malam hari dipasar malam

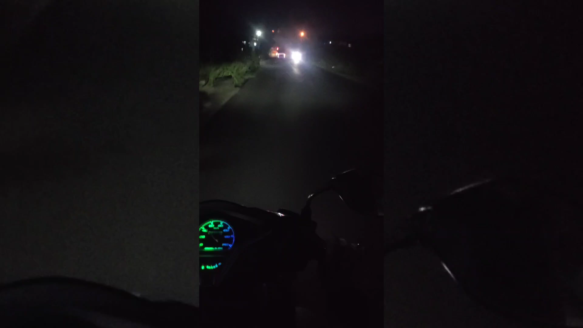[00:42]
Paling 5 menit sih pakai motor. Mumpung pasar malam baru. Ini baru seminggu kami baru mau ke sana.
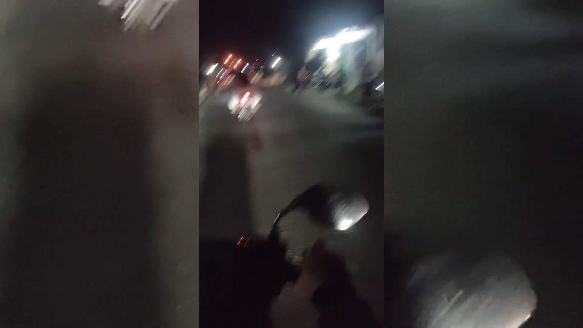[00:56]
Nah, ini sepertinya udah sampai tapi lagi bingung parkir di mana.